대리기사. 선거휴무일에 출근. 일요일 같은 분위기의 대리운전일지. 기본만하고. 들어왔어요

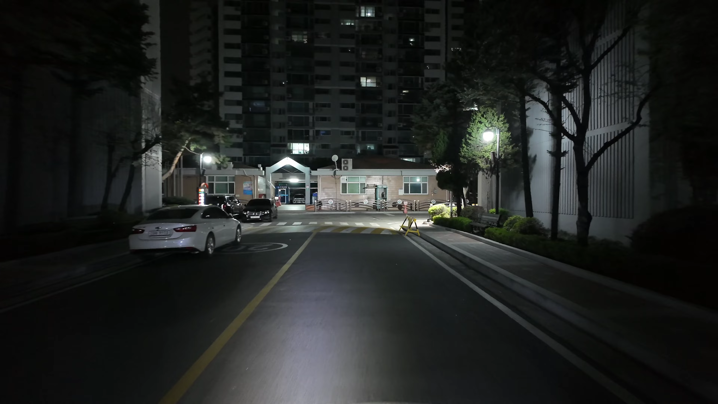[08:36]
덕현아파트입니다 네 와 이거 주차할 데 없어가지고 운행시간은 한 5분 정도밖에 안 되는데